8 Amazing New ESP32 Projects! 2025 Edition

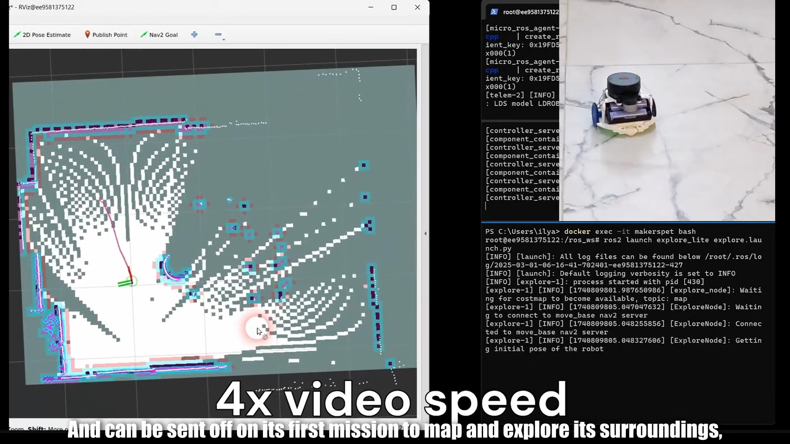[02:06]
navigating around and mapping any obstacles that may be present.